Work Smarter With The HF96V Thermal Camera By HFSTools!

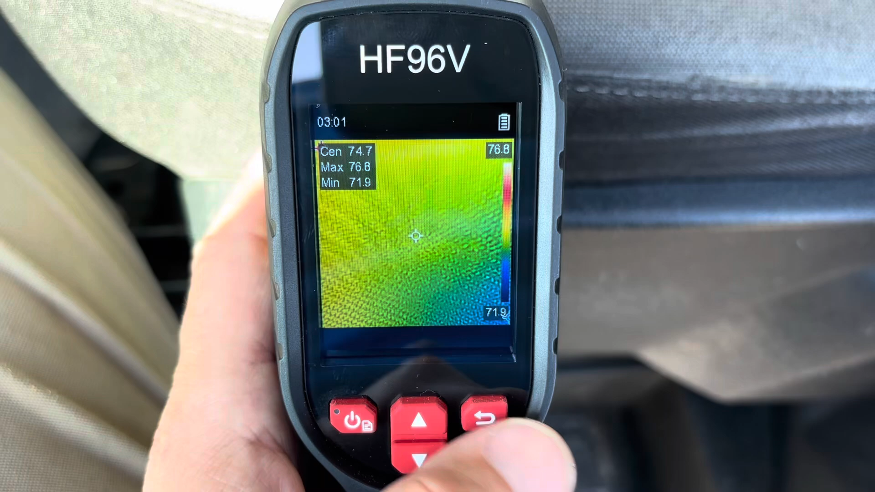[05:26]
As far as emissivity goes, you can,
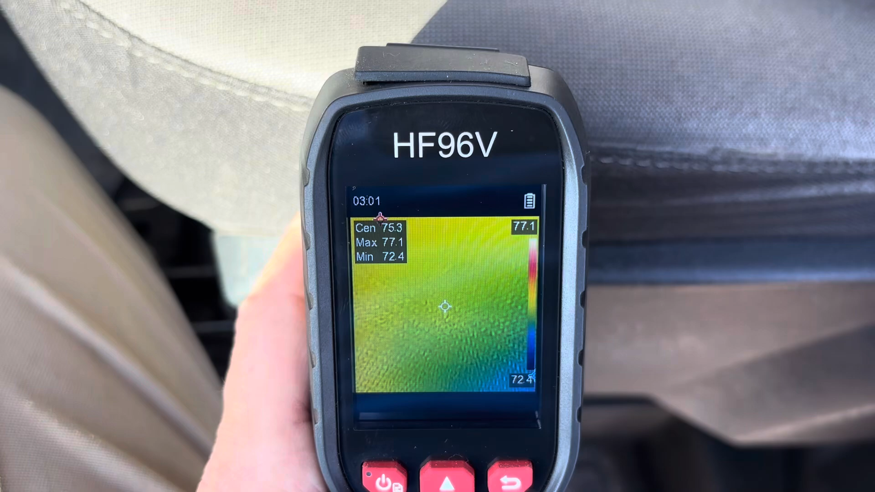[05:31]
you can look up YouTube videos to better explain it to you better than I can in this demonstration video of this camera. But if you are interested in that, just Google or do a YouTube search of emissivity explained.
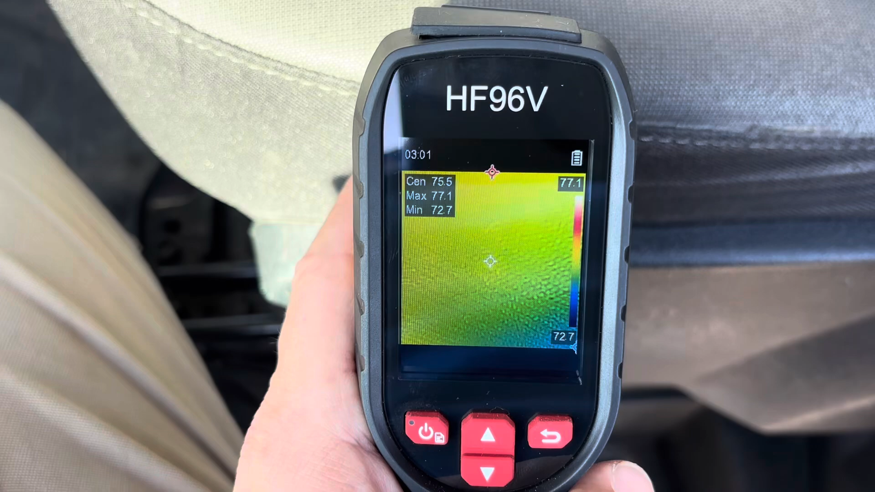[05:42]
There's a couple good videos out there on that. So, all right, let's get into the camera and see what it can do.
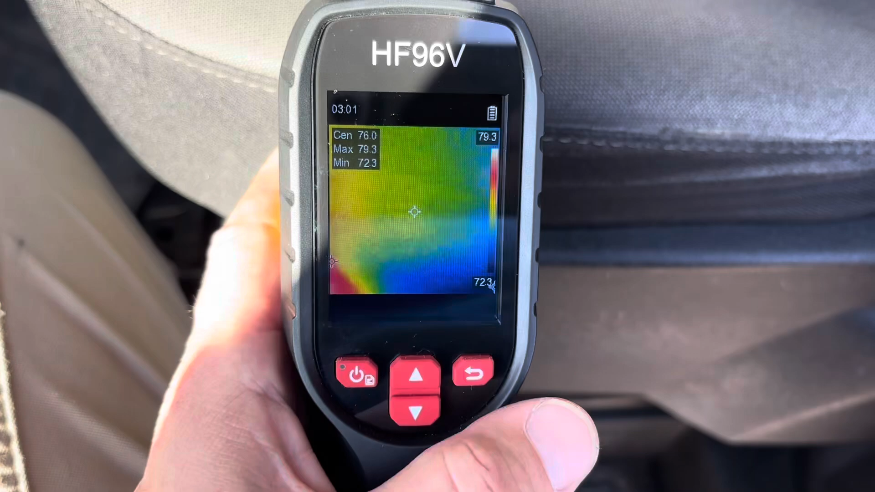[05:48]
So we got this church here. We got this spiral, spiral duck.
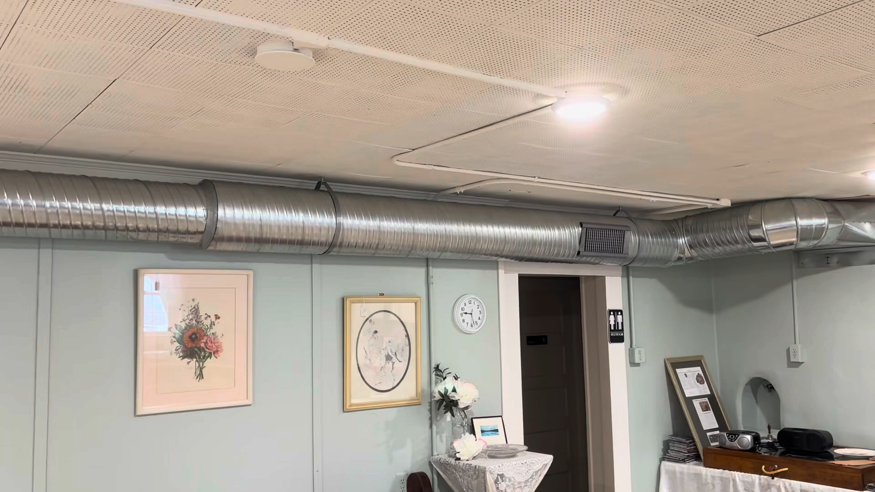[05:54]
We can go down, and we're doing an air conditioning maintenance on this.
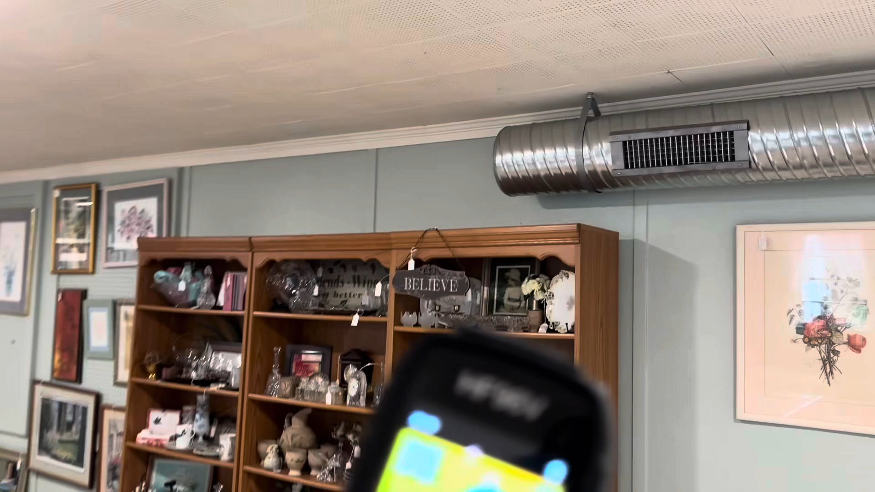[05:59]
So we can go very easily.
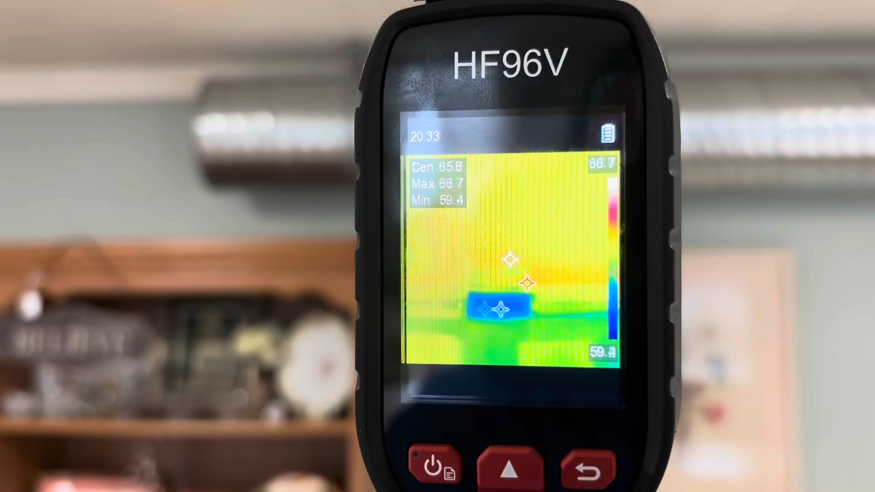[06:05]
Check discharge. You don't have to worry about getting in the center because you can look up here and see what your minimum is.
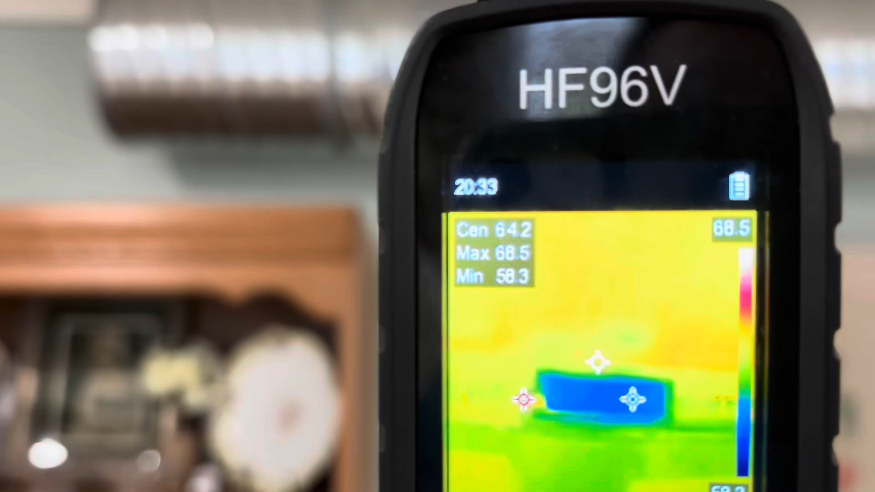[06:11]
Is that the blue crosshair will find
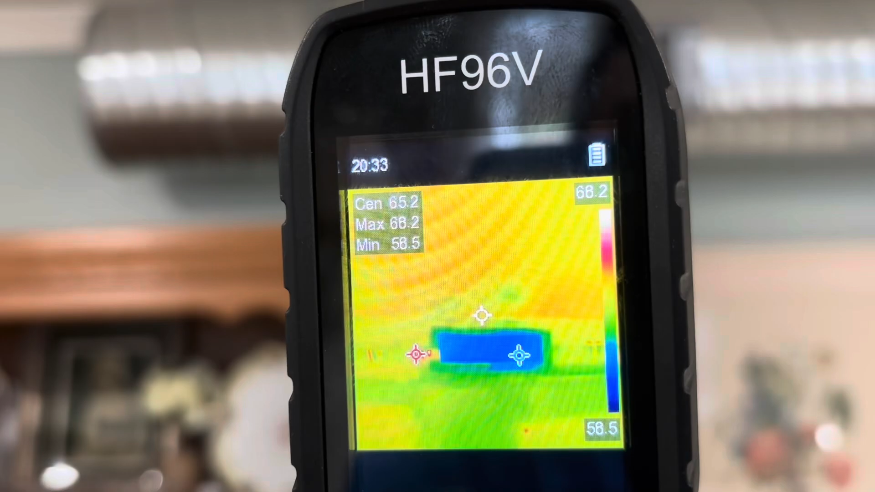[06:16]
the minimum temperature in the screen.
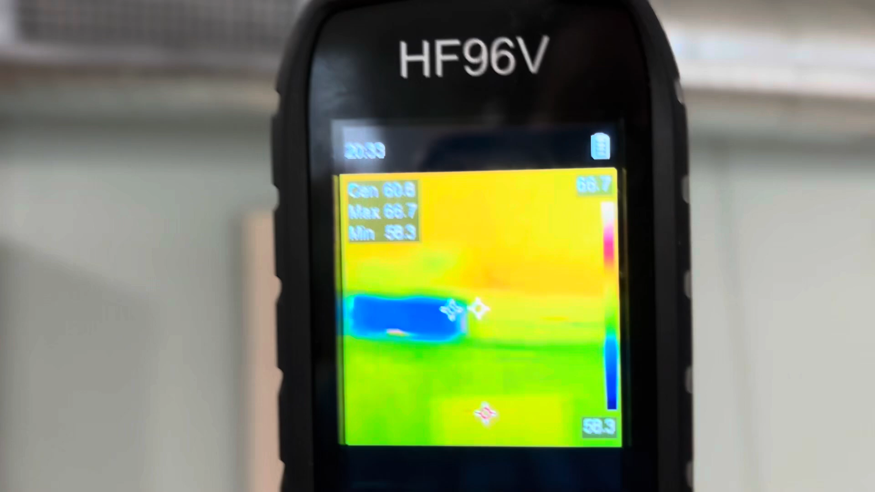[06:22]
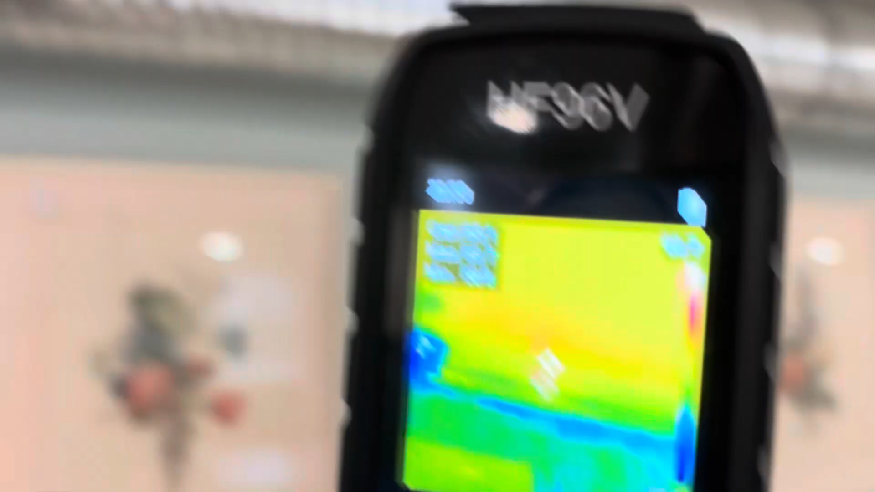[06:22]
We can go down here to this one.
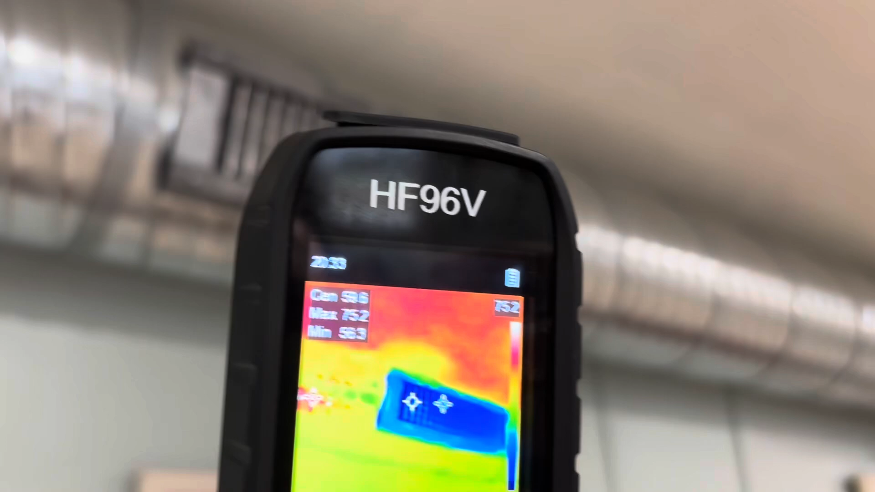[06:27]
Our minimum temperature, 55. See, we're getting cooler as we go down because we're getting closer to the source.
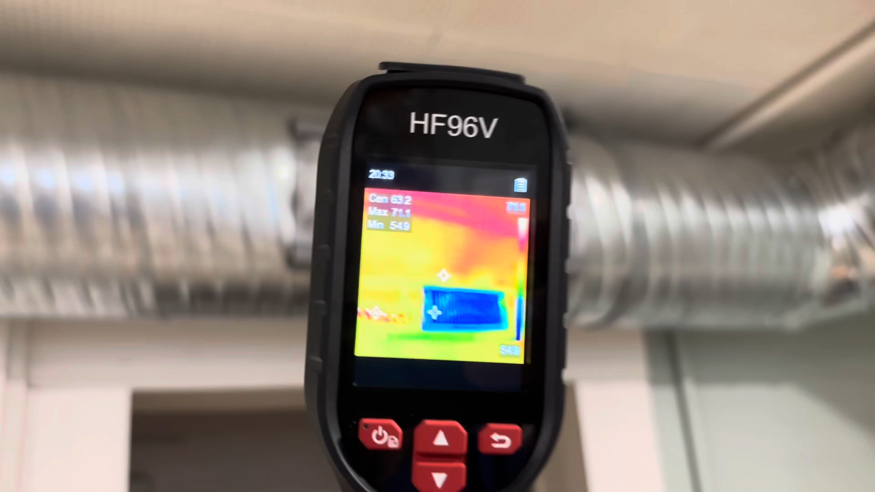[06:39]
54, 55. And our duck work goes around.
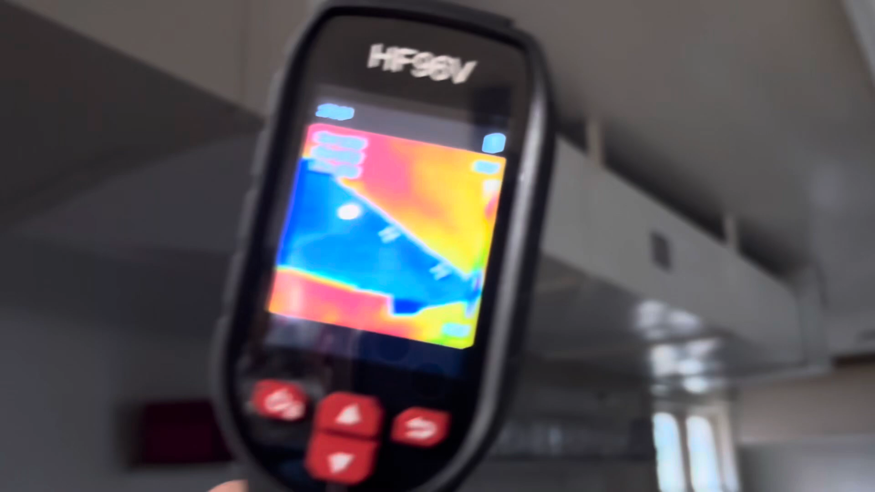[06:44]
We got this duck work here. See, this is neat.
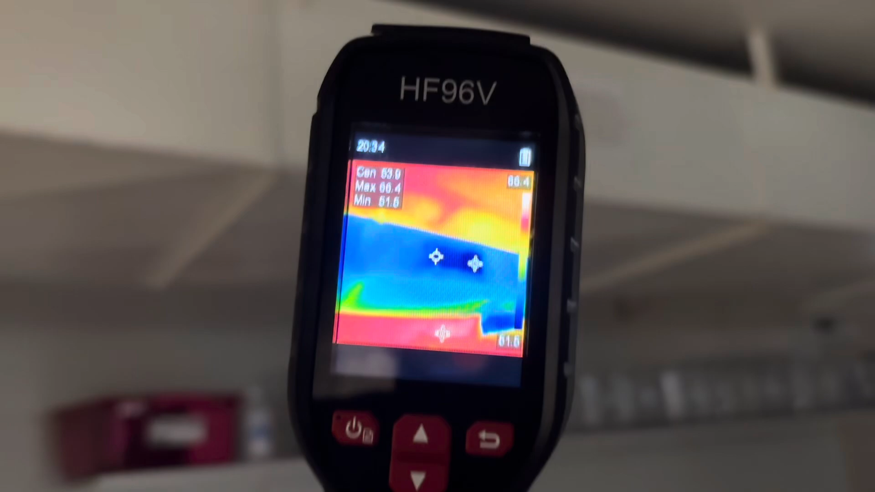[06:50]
If you look at this, see, this duck is not insulated.
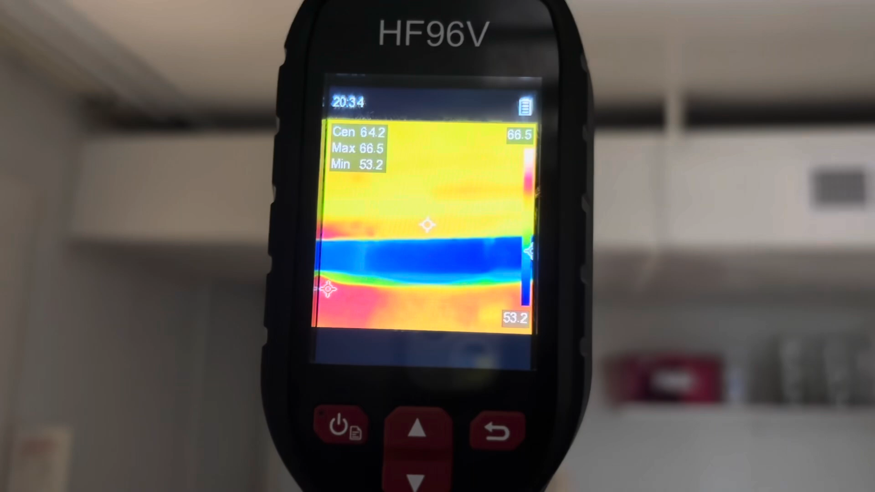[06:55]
So you can see it's a lot bluer than its surroundings because it's full of that cold air there. And we're still picking up at the vent. Our coldest point is 51. But you can see all around it is red because it's warmer.
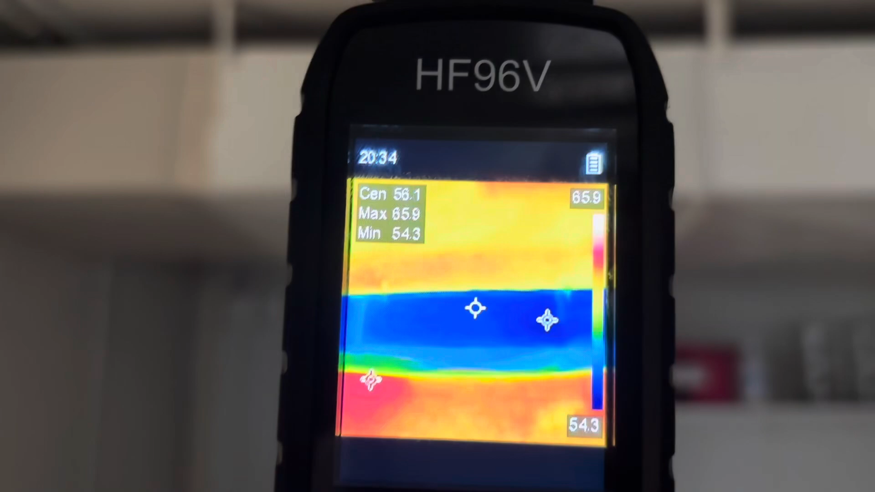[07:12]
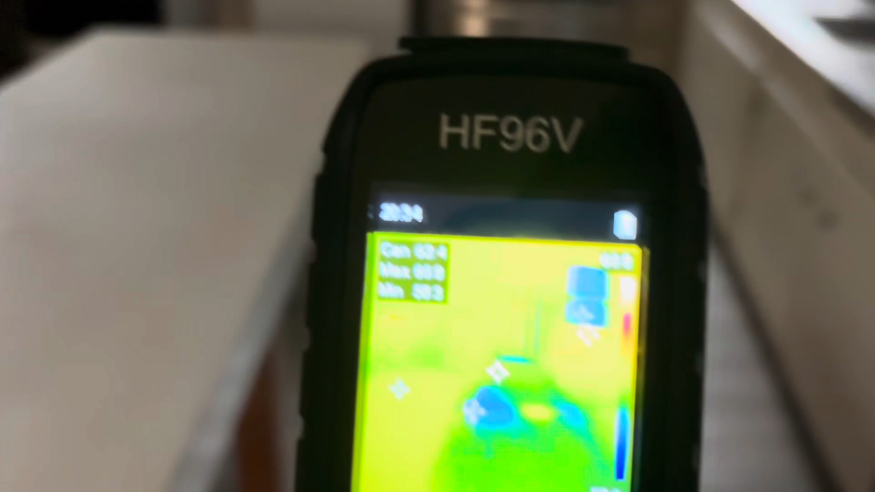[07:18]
And we can go here. We can see this window.
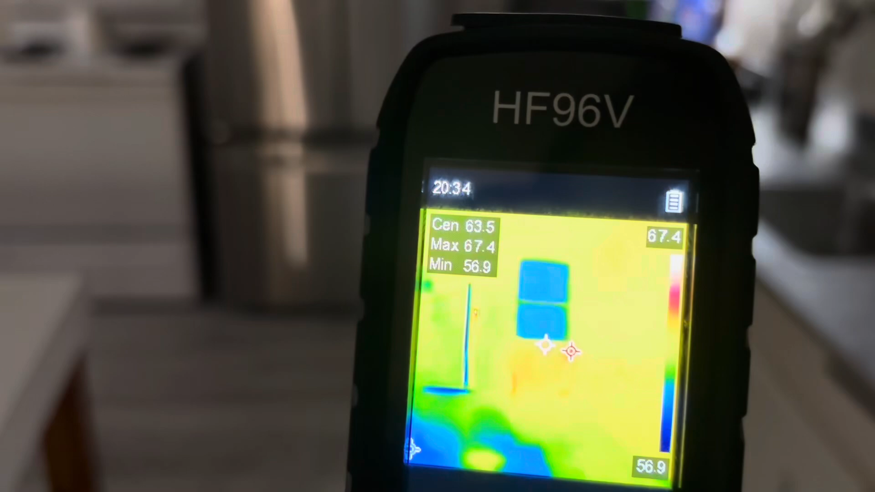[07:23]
We have some infiltration there. Every few seconds, the camera calibrates.
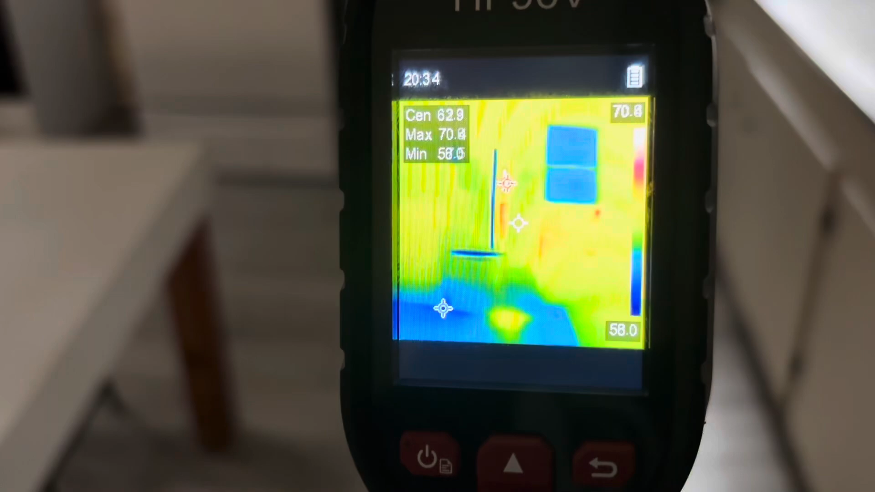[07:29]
We can see this is a refrigerator here. And we can see the leakage from that refrigerator.